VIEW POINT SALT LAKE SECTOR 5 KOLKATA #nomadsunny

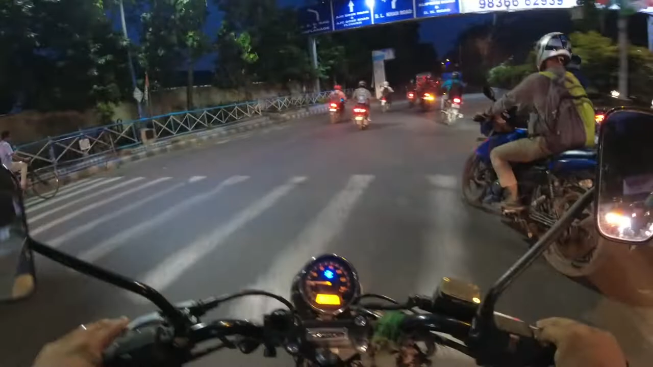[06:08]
अब जो है ये बस मेरे पीछे पड़ा हुआ था,
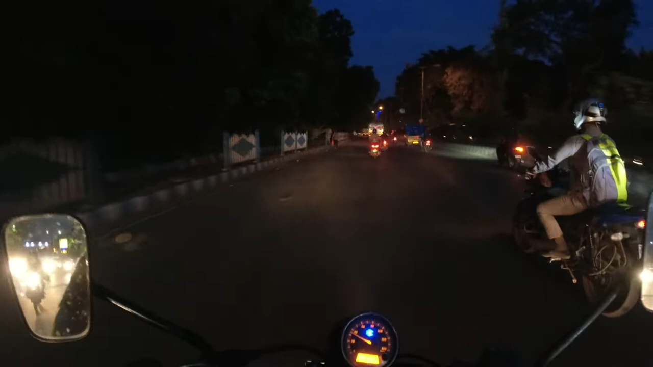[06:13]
किसी तरह बचा के मैं आगे की ओर चला। और इधर जो है स्ट्रीट लाइट ऑफ कर दिया गया है, आगे की ओर जा रहे हैं, जा रहे हैं और जा रहे हैं। ये फ्लाईओवर जो है माँ फ्लाईओवर,
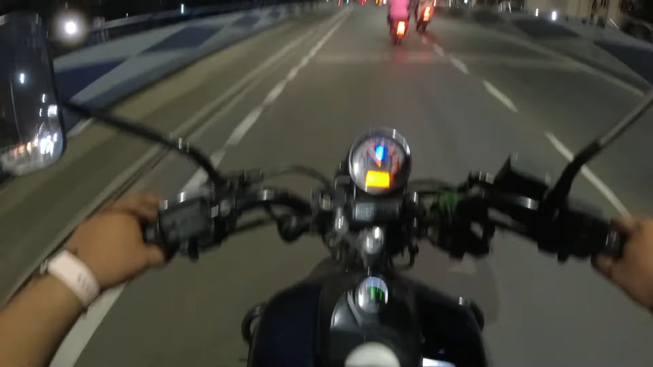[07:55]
मेरा स्पीड 45 है, 40-45 में रखता हूँ।
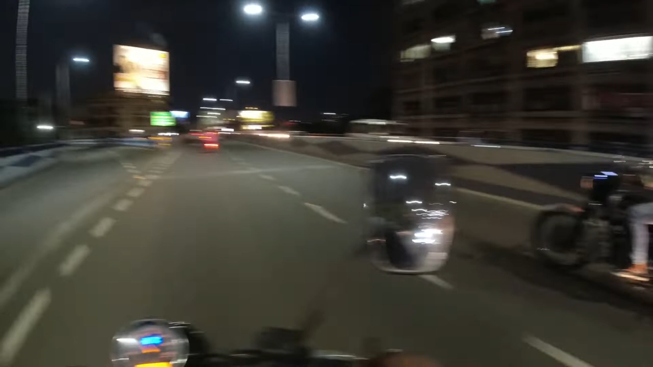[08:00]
और जब मैं पूरा ग्लव्स और जो होता राइडिंग जैकेट शूज ये पहना हुआ रहता हूँ तो 100 तो स्पीड बढ़ा ही देता हूँ,
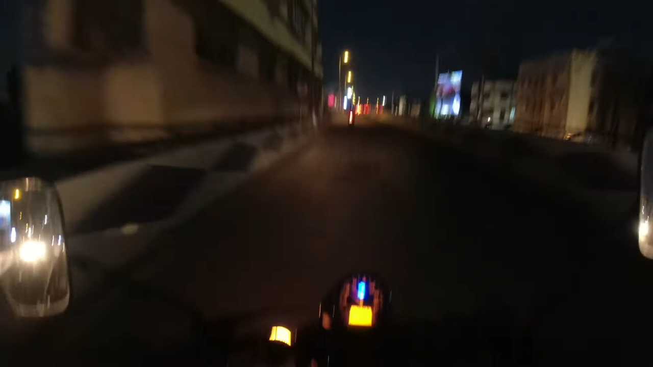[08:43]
फ्लाईओवर बनाया हुआ है, अभी कुछ दिख नहीं रहा है, बट वो पानी जमने की वजह से और साइड पे पानी नहीं निकलने की वजह से ये रोड जो है फ्लाईओवर का जो रोड है ये खराब हो गया है
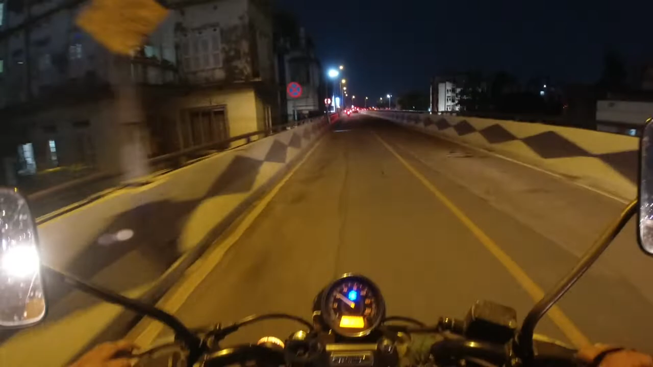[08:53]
भाई। इसको बोलते हैं ट्रैफिक, जम के ट्रैफिक बोलते हैं इसको
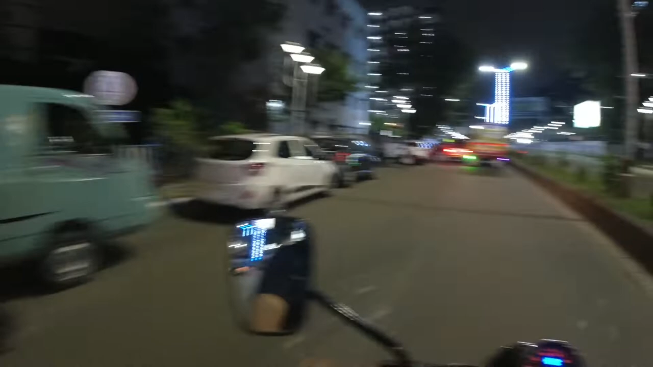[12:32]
इन सब मैं देखो ना, ये छोटी छोटा सा ओमनी है,
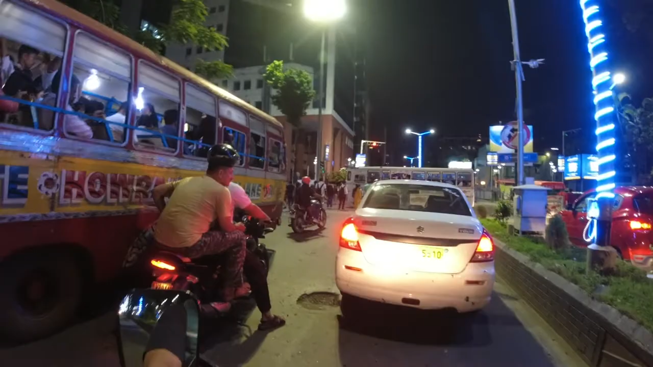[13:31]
उधर मोड़ पे यहीं पे सर्कल में एक भैया थे जो पानी पूरी बेचते थे, ठीक है ना,
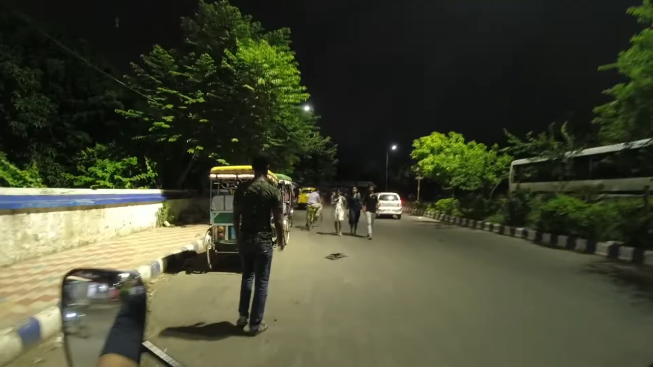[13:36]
अब वो भैया तो मुझे दिख नहीं रहे